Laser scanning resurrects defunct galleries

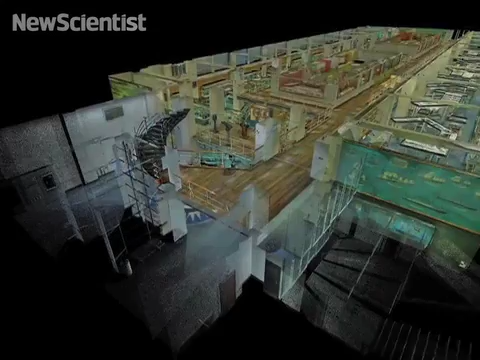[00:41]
And so now we can make a virtual model of the galleries. We can see them in an entirely new way.